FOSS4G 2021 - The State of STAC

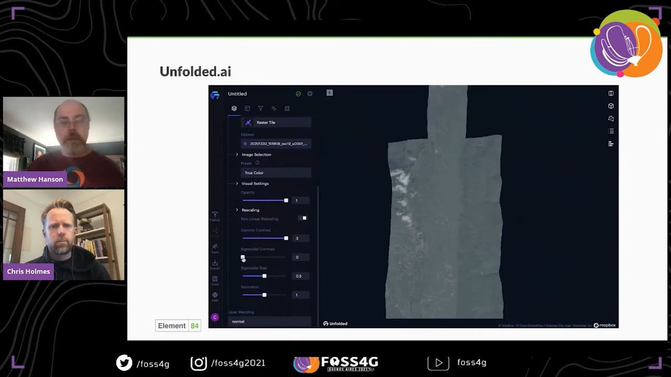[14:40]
There's a great little GIF here showing some 3D modeling, bringing in tiles, and bringing in DMs and laying that over.